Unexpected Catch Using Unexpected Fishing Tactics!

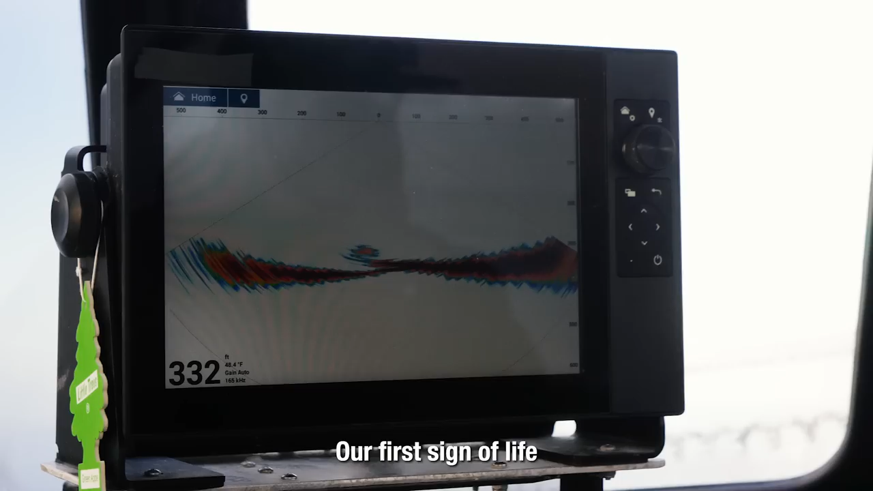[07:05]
On screen: depth 332 ft
First sign of life. They exist.
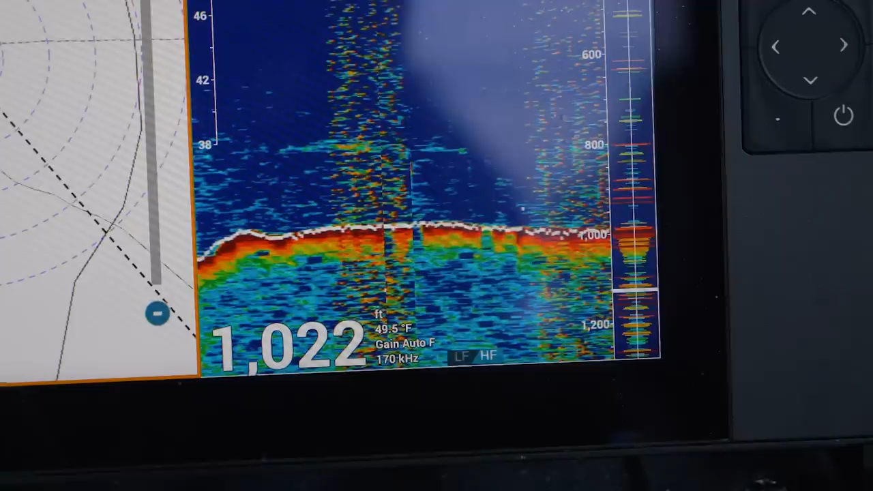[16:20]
So after we've lost these two fish, the decision is to head out to the deeper water. We're going out to 1,200 feet deep, everybody. This is by far the furthest I've ever dropped a line down into the ocean in my life. There's multiple different species that we can catch out here at this depth.